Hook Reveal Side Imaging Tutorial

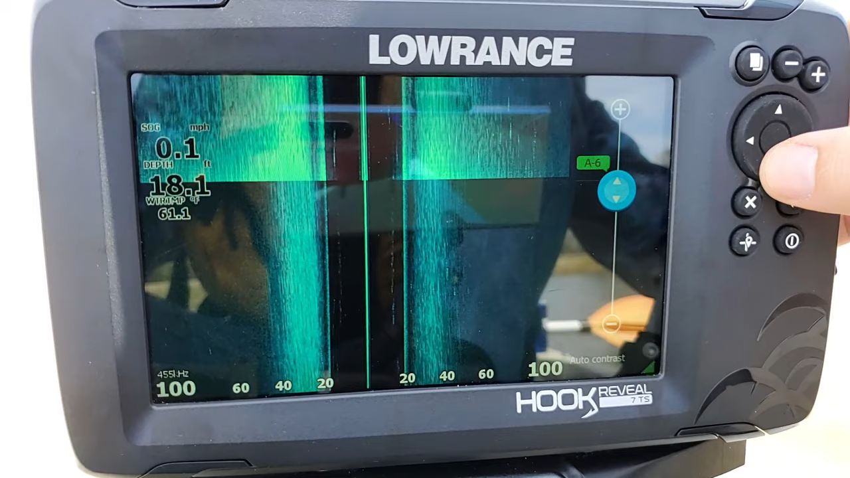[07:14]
On screen: depth 18.1 ft, water 61.1°F, speed 0.1 mph
Now, the unit is going to default to auto, which is generally where you're going to want to leave it. But, as you can see here, we have our little slider bar where we can go up and down with it. So, I can kind of lower my contrast, which is going to make everything darker. Or, I can go up with it, which is going to make everything brighter. But, it kind of washes things out if you go too high. So, I usually like leaving mine on auto there. But, if you want to set it to a manual contrast level, because, well, the one thing I want to point out is that if you go up and you make this adjustment, and then as you're moving around during the day, if the unit feels like that's not the, you know, the best visible image it can give you, it will automatically adjust it back. So, you may lose that setting there.
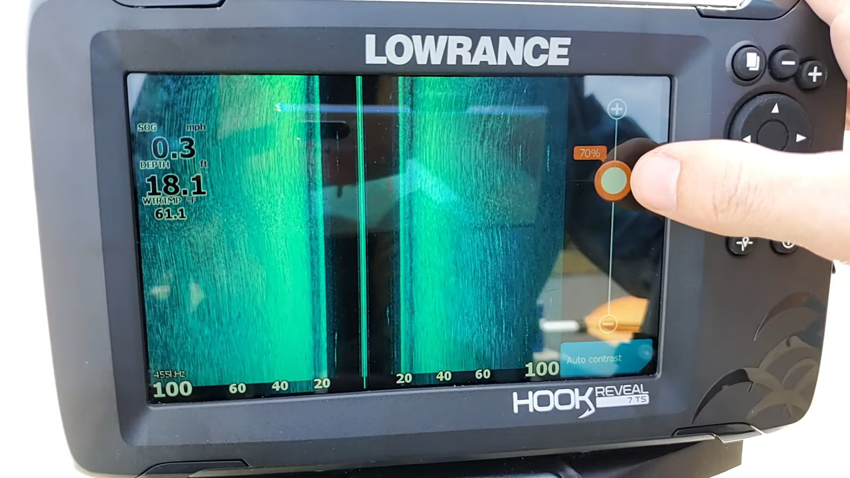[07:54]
On screen: depth 18.1 ft, water 61.1°F, speed 0.3 mph
So, if you don't want that to happen, you can press enter, air down to auto contrast, shut that off, which will then turn it orange, which means you're on a manual mode. And then you can manually go back up, press enter, and now you can adjust that however you want it, and it'll stick. It won't automatically adjust itself back as the unit sees fit. But, I like mine being on auto personally, so I'm going to leave mine on auto for the time being. So, let's go ahead and go back. Now, the next option is advanced. So, the only option we have here is our surface clarity, which is going to be defaulted to low, but you can go through.
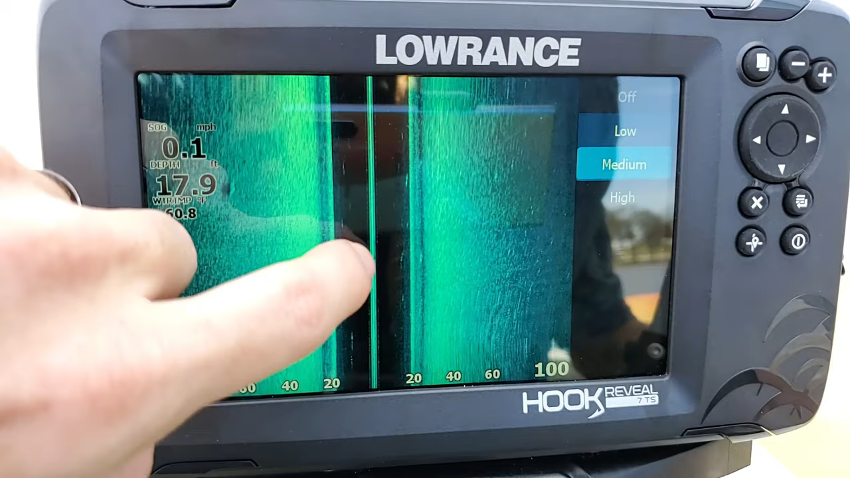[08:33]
On screen: speed 0.1 mph
As with all the other screens, you can set it to medium, high, or off. Now, on here, this is only going to affect the kind of water column area here in the center. So, if you're getting just a lot of clutter, like right there in the center part of the screen, which I've seen a lot, you can go through and you can increase this value right here, your surface clarity,
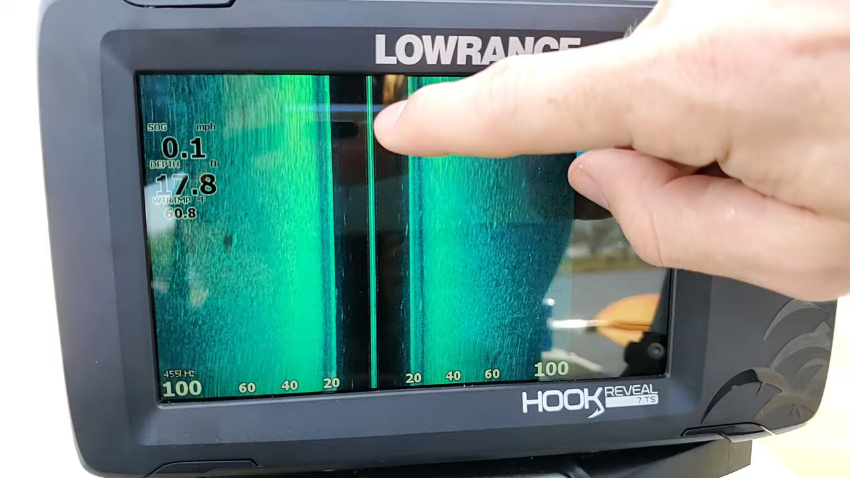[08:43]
On screen: depth 17.8 ft, water 60.8°F, speed 0.1 mph
and it'll help filter out all that extra clutter you're getting right there in the center. Giving you a nice, clear, crisper image. But, you don't want to go too high, because that can filter out other objects like fish. So, be kind of weary of that. So, let's go ahead and go back. Now, we have our restore mode defaults. Now, all that's going to do is it's going to restore all of our side imaging settings back to their original default values. It will not affect any other screen. It will not default the settings for your downscan or your sonar.
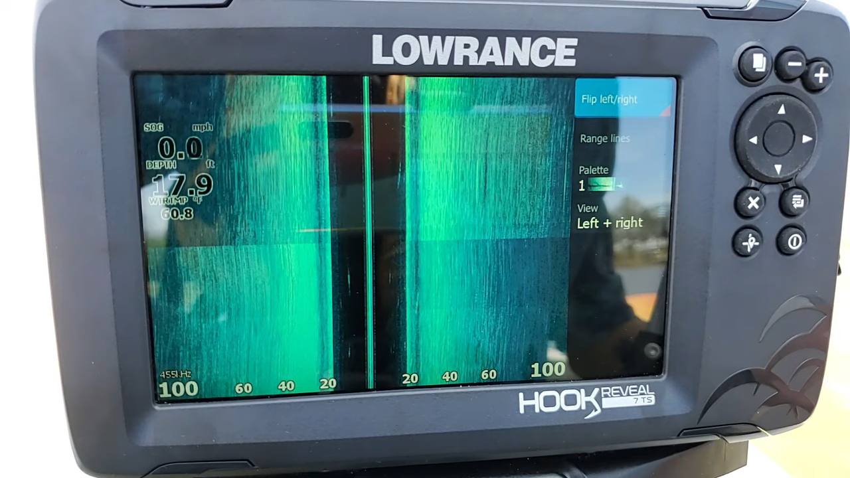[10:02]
On screen: depth 17.9 ft, water 60.8°F
Now, with the triple shot transducer, I can't really see too many situations where you would mount it backwards. Unlike, say, like the active imaging transducer, which you generally have to put backwards when you put it on your trolling motor. So, like I said, you probably won't need to use this, but that is how you do it.
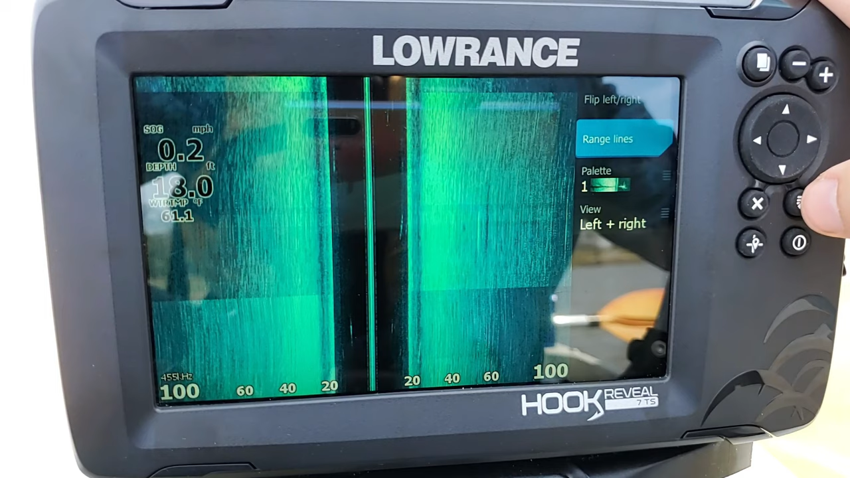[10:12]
On screen: depth 18.0 ft, water 61.1°F
So, the next option down is our range lines. So, what that's going to do is it's just going to give us these white lines. This kind of helps us identify the distance objects are out in the water from you. Let me turn that off. The next one is going to be our palette, which is just the color of the screen. Some people might like different colors on there. It may be easier for them to see. It's kind of just a user preference. I personally like number one, which is that nice teal color. It reminds me of the color of the water. It's just, that's my preference, but you guys can select anything you want.
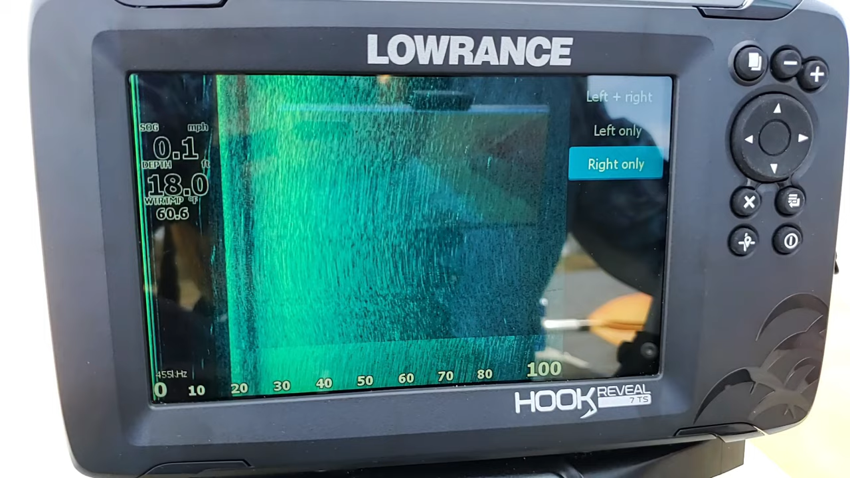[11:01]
On screen: depth 18.0 ft, speed 0.1 mph
And now the last one here is going to be our view. Now, it's going to default to left and right, which is applying to our left scan and our right scan. But if we select it, you can go and you can select it to where you can see only the left side, or you can see just the right hand side. Or we can do left and right. So, you're probably just going to want to leave it there, you know, in most cases, but it does give you the option to be able to view just one side.
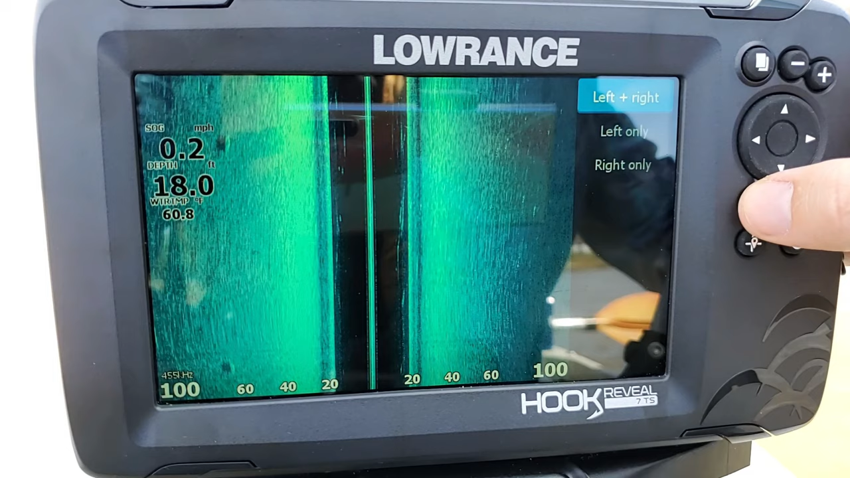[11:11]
On screen: depth 18.0 ft, water 60.8°F, speed 0.2 mph
Now, on the older units, you had to go in here and select that to be able to switch between side scan and down scan. But now, with the newer software on these newer units, they made it to where you just switch it on your pages screen. So, alright, so that's really about it. One thing I didn't point out is that to get to this screen here, we just press our pages button.
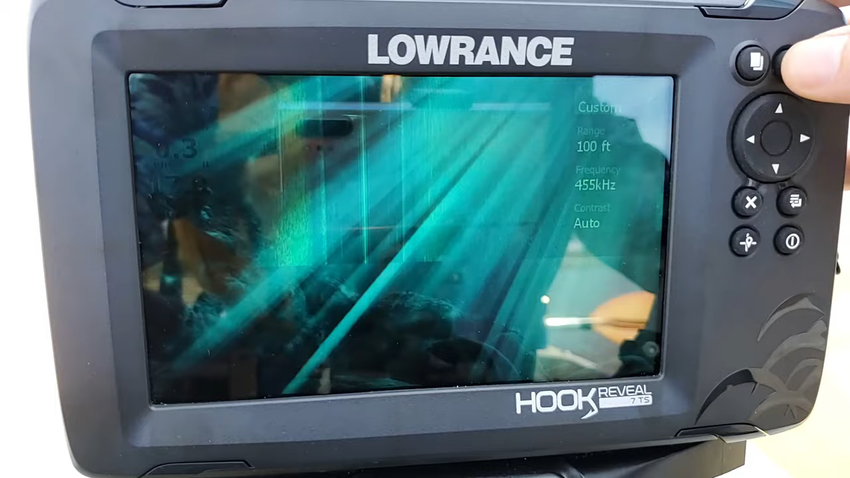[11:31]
We arrow over to side scan and we press enter.